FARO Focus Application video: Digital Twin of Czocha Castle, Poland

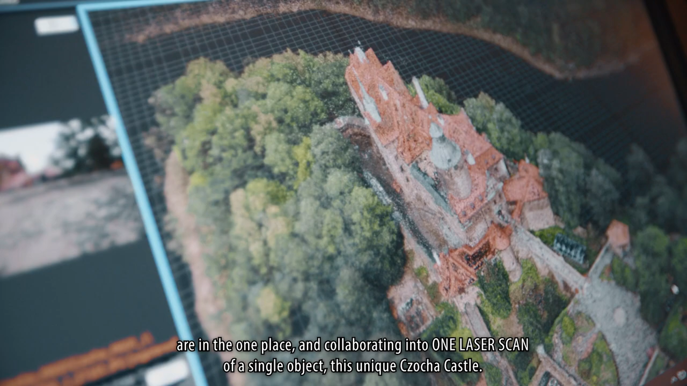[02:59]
jeden Można powiedzieć Skanning laserowy Jednego obiektu Tego właśnie Wyjątkowego Zamku Cocha